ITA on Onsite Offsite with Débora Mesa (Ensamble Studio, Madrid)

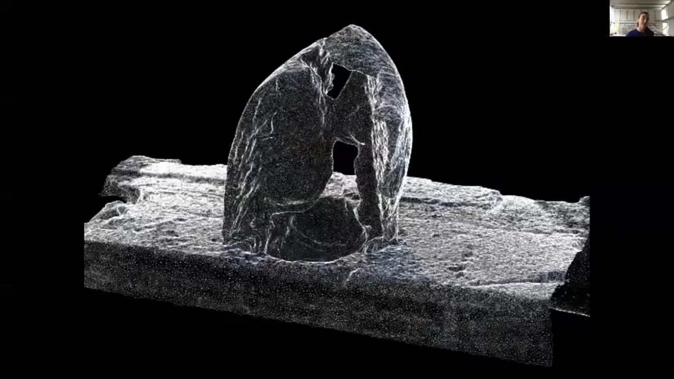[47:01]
And so you can see here now three of the works that we built. This is one of them, Birdtooth Portal.
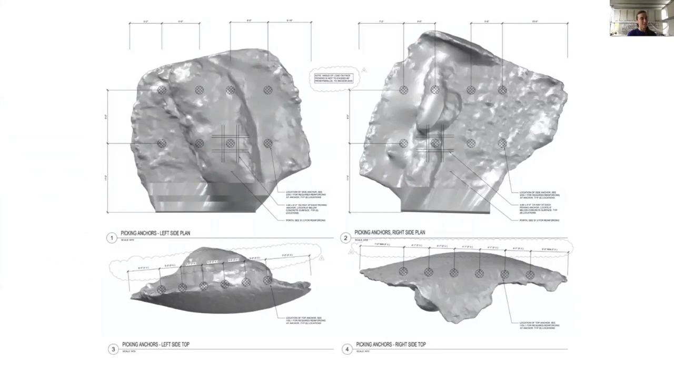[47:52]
And what you're seeing are those, is this effort of understanding how these irregular shape is going to operate and be reinforced and be lifted.